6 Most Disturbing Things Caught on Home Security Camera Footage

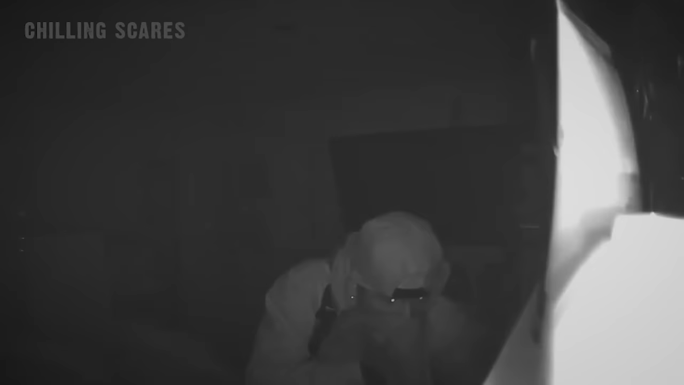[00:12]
California, a couple would capture this footage on a home security camera placed in their bedroom.
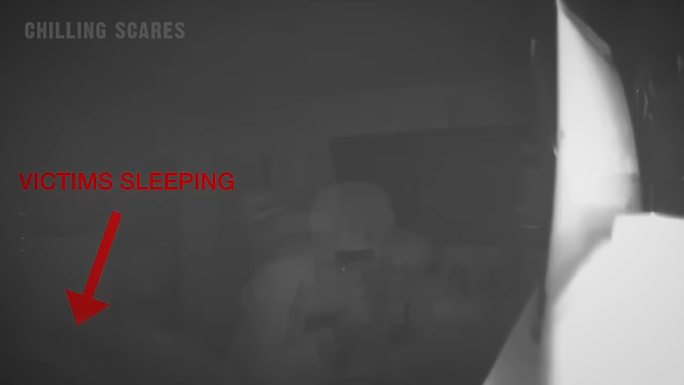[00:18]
The video shows a man, who just a few moments before had broken into the house. He walks around the couple's bedroom as they're sleeping just next to him. While covering his face with some sort of cloth, he silently rummages through some of their belongings. But, at times, he also just straight up stares at the couple as they're lying there.
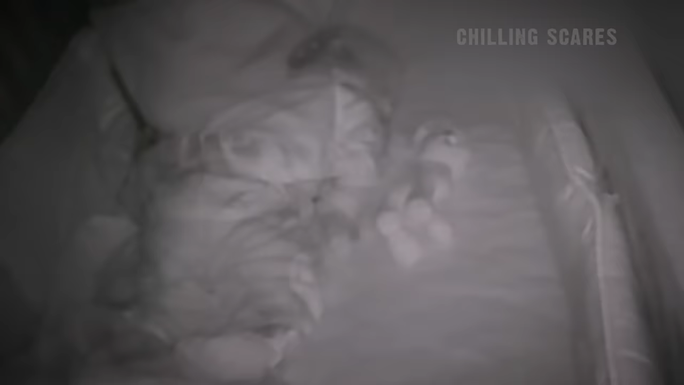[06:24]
The mother had woken up to the sound of a man's voice coming from her daughter's room.
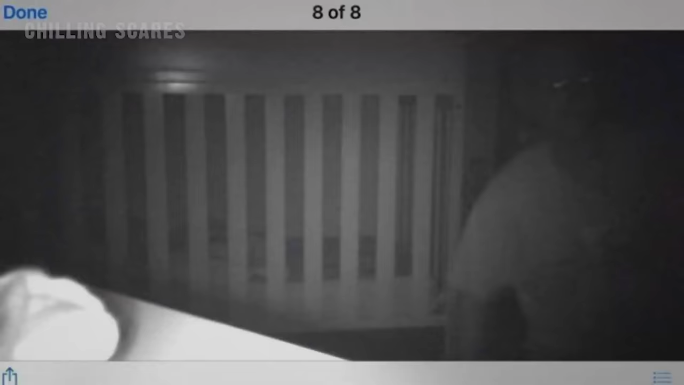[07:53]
A man who she didn't know is seen on the camera crouched down in the room. Right as she saw this, she dropped her phone and ran to the room to retrieve her daughter.
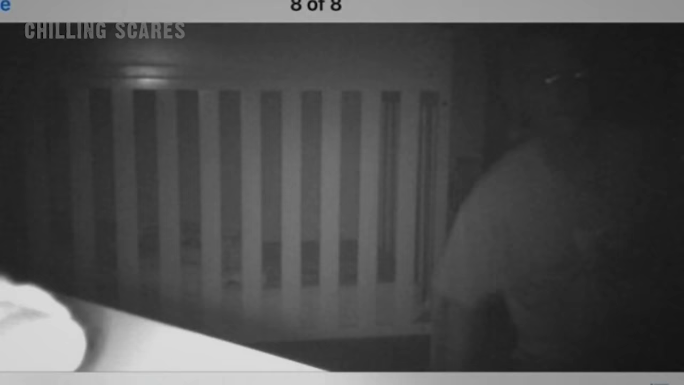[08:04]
When she got in the room, she didn't see anyone, but she wasn't exactly looking. Rather, as quickly as she could, she grabbed her daughter from her crib and ran straight out the house's front door. From there, she would call the cops and proceed to stand outside waiting for them. When they arrived, they conducted a complete search of the home, but they didn't find anyone. The intruder was gone. All the mother had for evidence was this still frame she managed to capture of the man crouched down in the room.
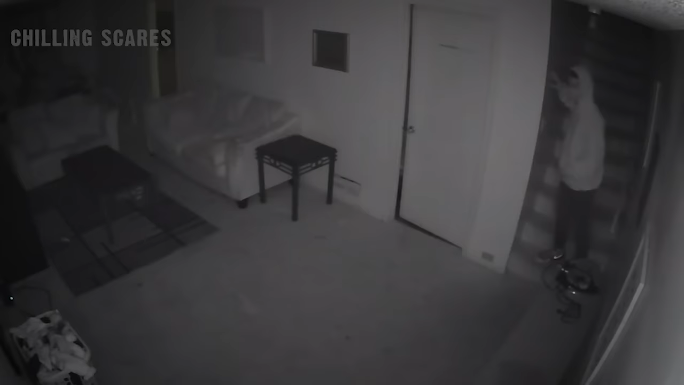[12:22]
It was the night of May 8, 2020, at 2:30 a.m. Shown is 15-year-old Anaya Robinson sleeping on the couch in the living room with the TV on.
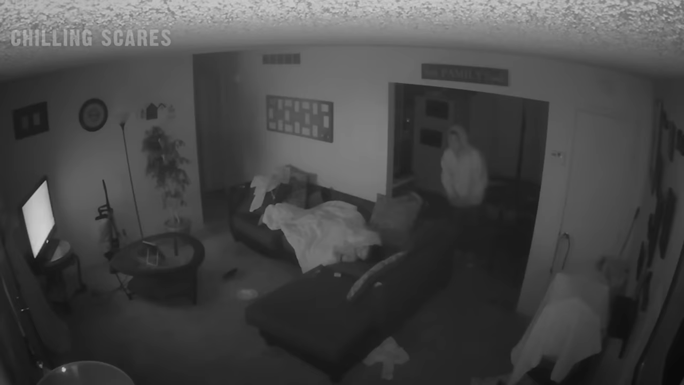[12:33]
Then, from around the corner, appears a man. This man had only moments earlier broken into the house. When he sees Anaya on the couch, he doesn't react. Instead, he stays inside and just stands there, watching her.